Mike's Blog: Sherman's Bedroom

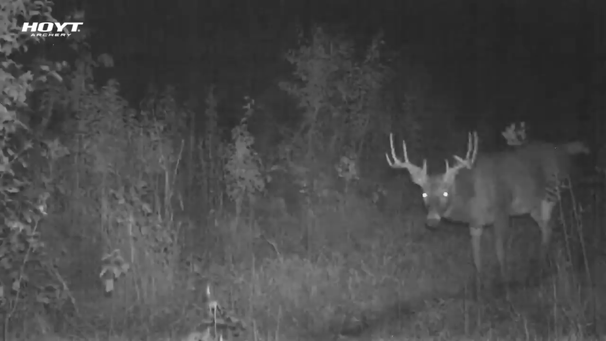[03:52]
I need to look at the pictures, but pretty nice 9, worked his way on top of the ridge there, and then he kind of went back into the ravine. And then we have a mature short-tined 8 point that's been running all around, and he just came in pretty close,